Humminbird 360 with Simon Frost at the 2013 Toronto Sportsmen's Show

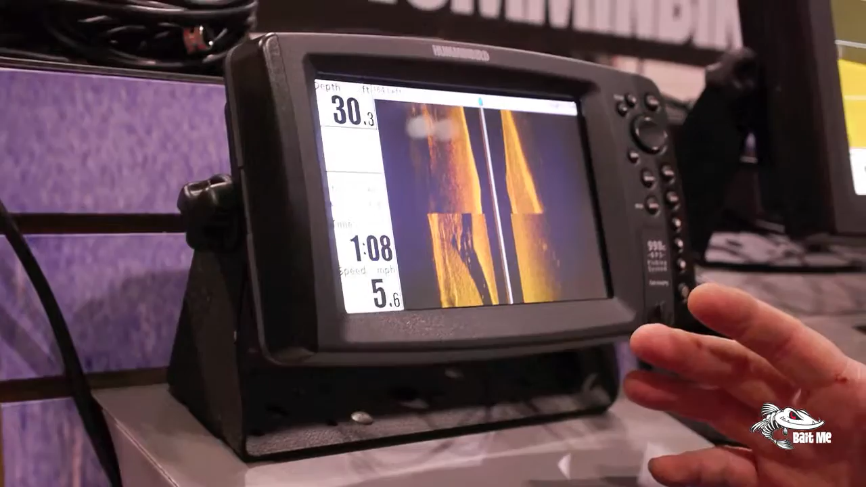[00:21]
So what they've done is they've taken the side imaging,
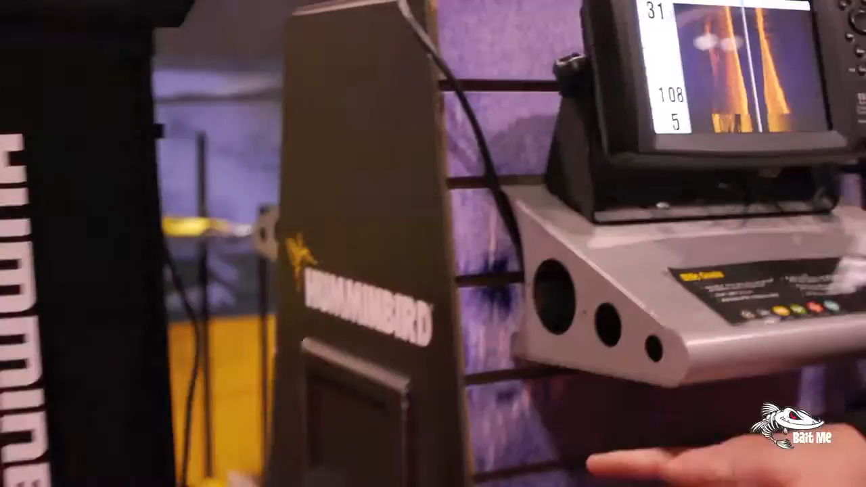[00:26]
put it into this add-on transducer, so if you have one of the newer 798 HDs,
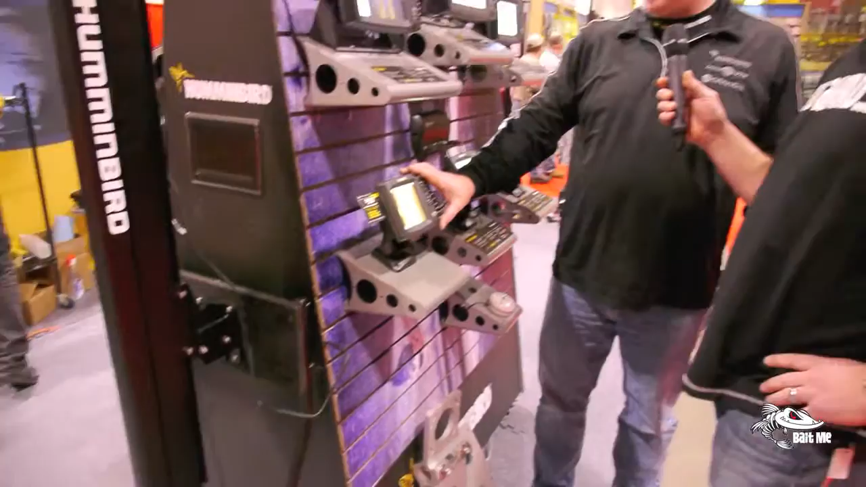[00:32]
or any of the 898, 998, or 1198 units that are Ethernet compatible, you buy this add-on, put this on the back of the boat,
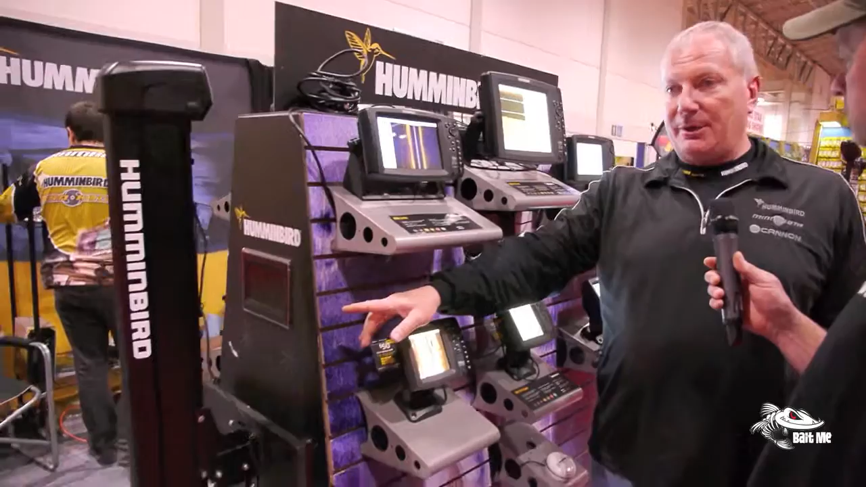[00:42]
I'll explain that in a second, and that turns your side imaging unit into the new 360 imaging. Holy, how cool is that? So instead of going 160 feet,
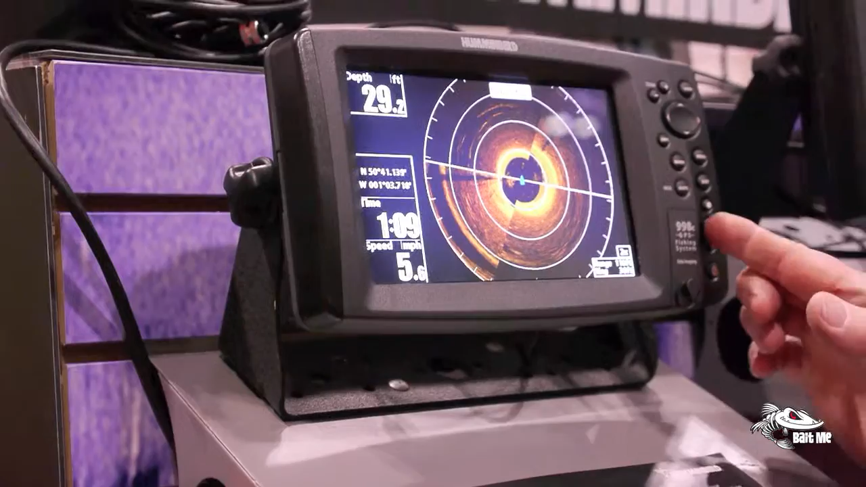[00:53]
On screen: depth 29.2 ft
I think we were set at 164 feet out the left on the right side of the boat.
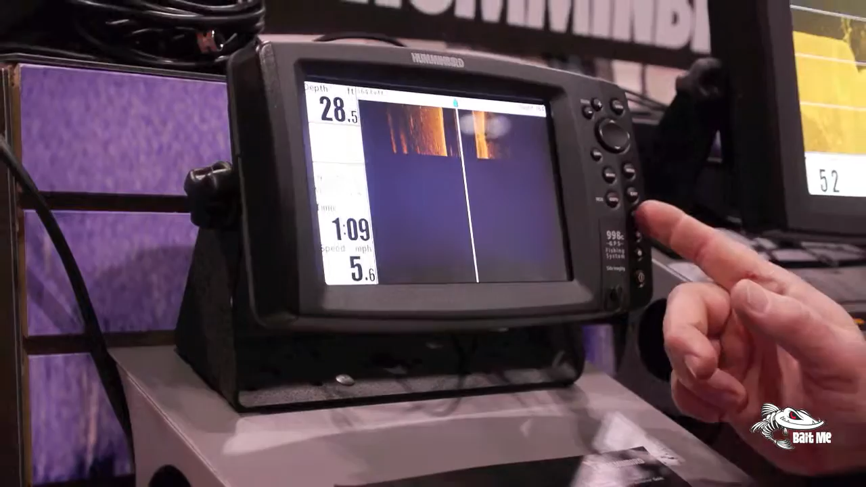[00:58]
On screen: speed 5.6 mph
Now what they've done is we're 164 feet all the way around the boat.
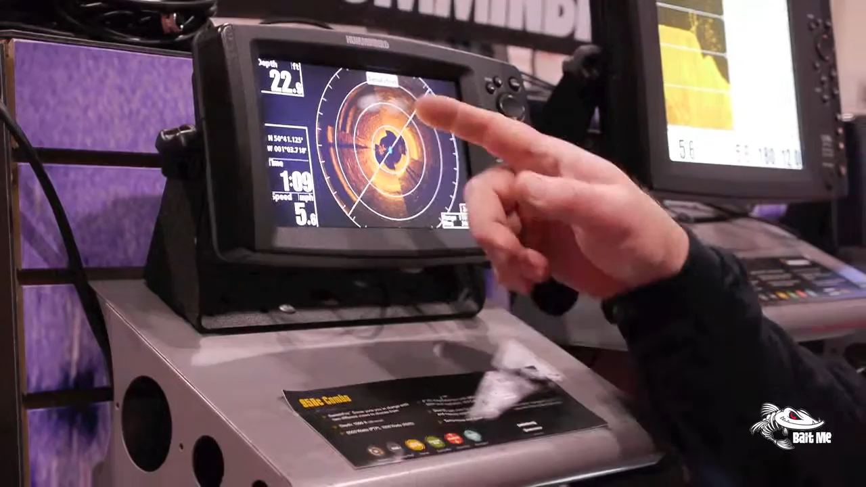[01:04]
The back, the front, sides, everywhere. So not only are you seeing 164 feet out the left,
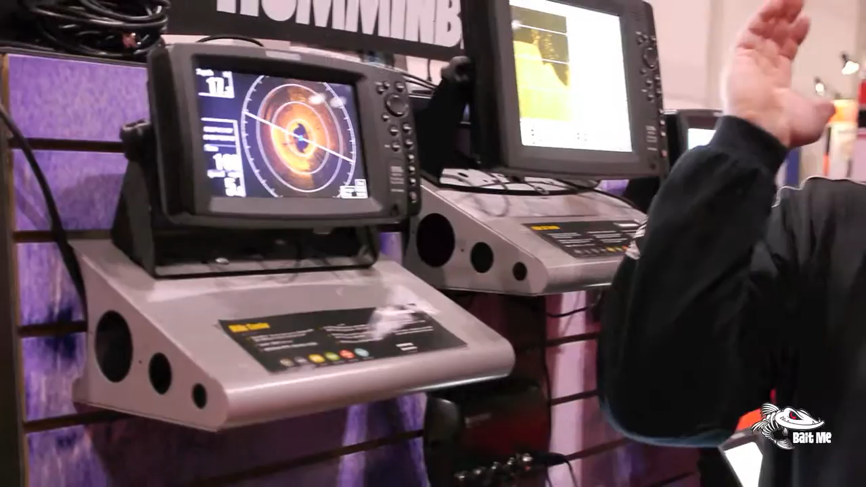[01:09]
now I can see 164 feet in front of my boat.
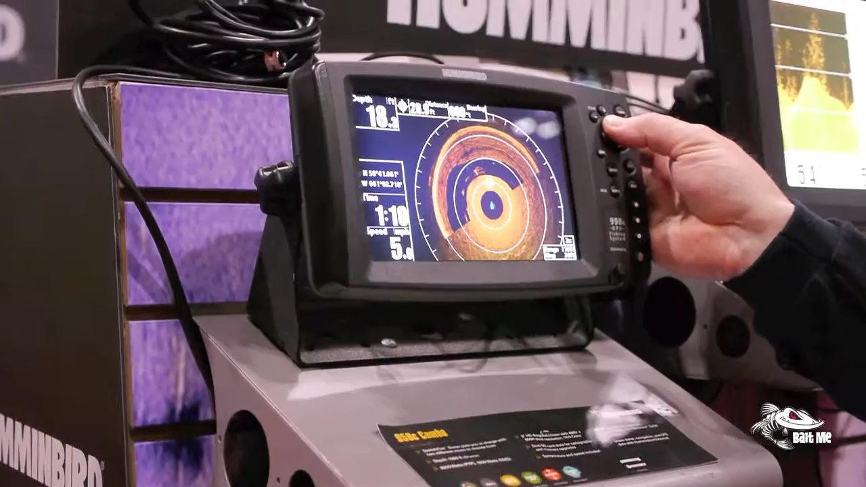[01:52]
I want to make sure I can fish it. So I'll scroll over, put it right on top, and mark my waypoint,
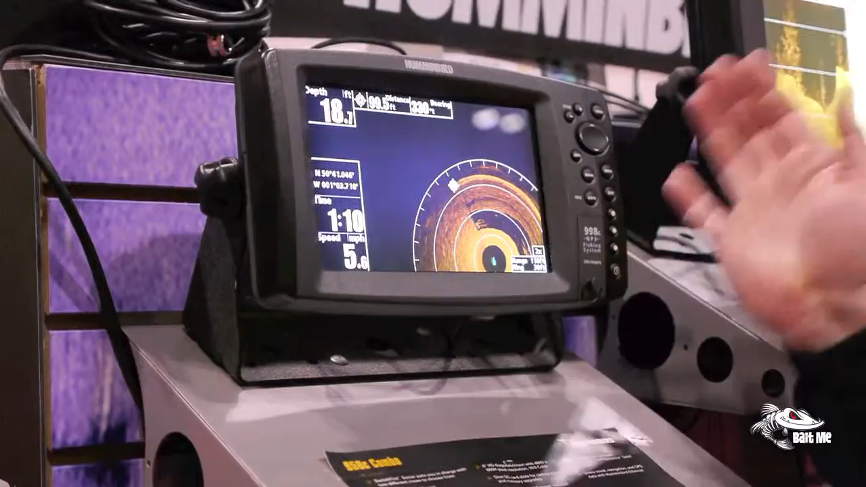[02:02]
exit, then go back into my GPS and fish it. There we go. Okay. We mentioned, you mentioned here with the electronics, with the 360. Let's talk a little bit of the hardware that's right down by your feet, and the actual transit, the down portion of that 360 itself. Yeah. Now if you know about the talons, this is the bracket for a talon.
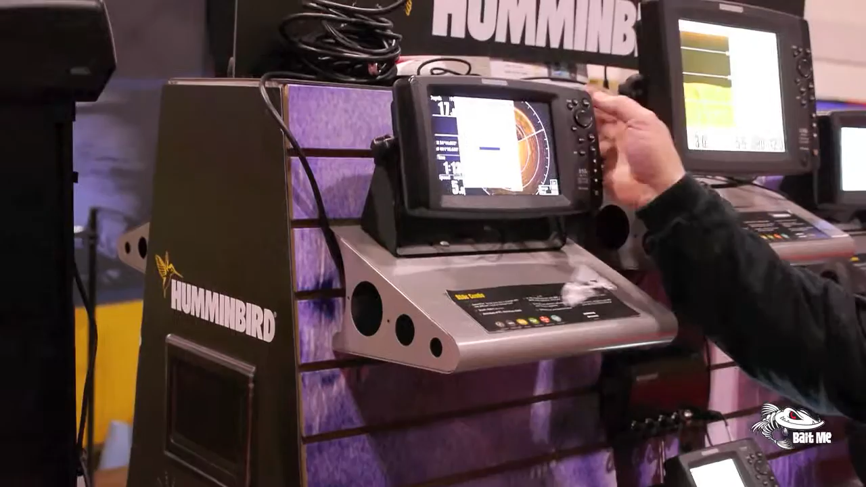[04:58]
your 360s, I retract alarms, so I'm going to set that at five miles an hour.
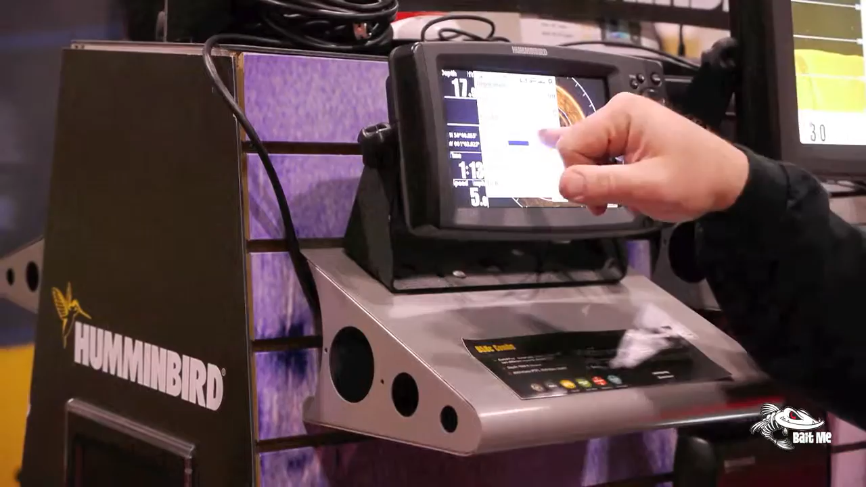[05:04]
As soon as the boat hits five miles an hour and alarms turns on actually just like that,
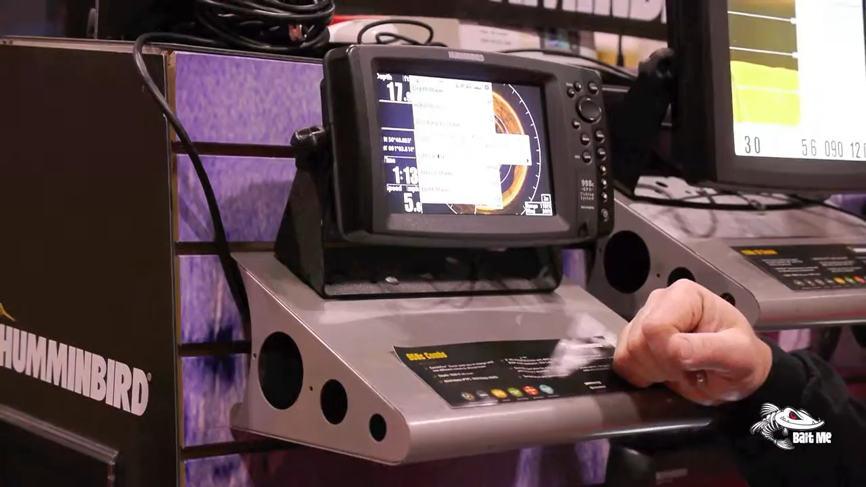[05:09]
so then I want to retract my 360. So there's a safety built into it. There's a safety built into it. Yeah. Outstanding thinking.